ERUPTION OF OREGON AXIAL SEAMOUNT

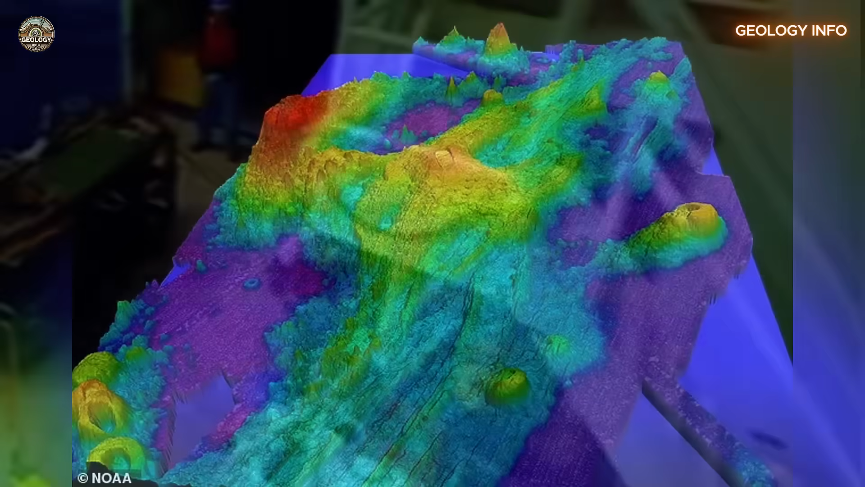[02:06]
Its structure resembles the size of a city, stretching across miles of ocean floor.
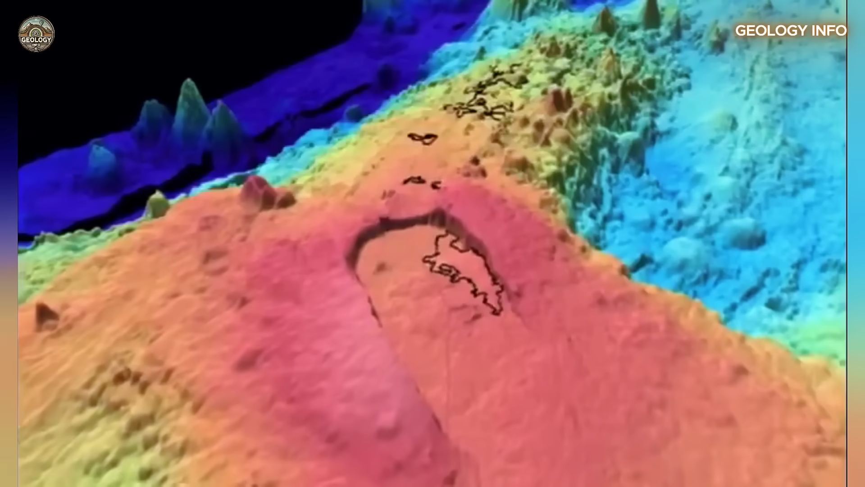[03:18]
In 2015, the structure rose approximately 2 feet, about 60 cm, per year.
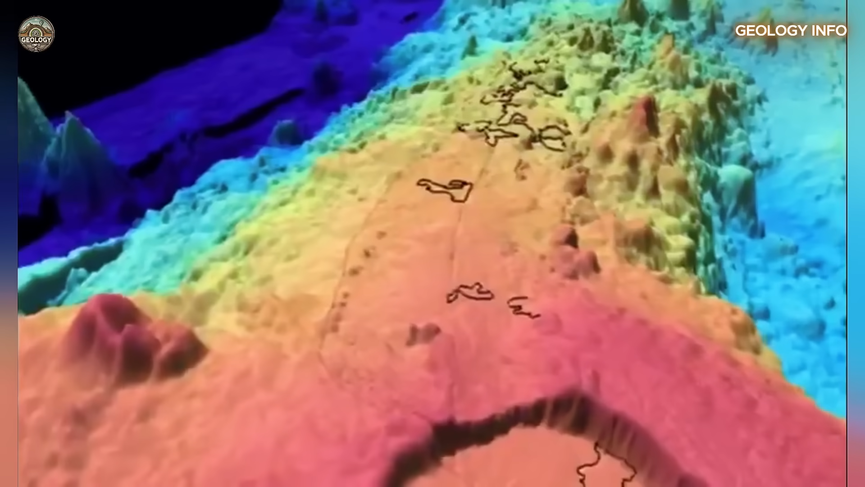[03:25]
Today, the rate is slower, around 8 inches, approximately 20 cm annually,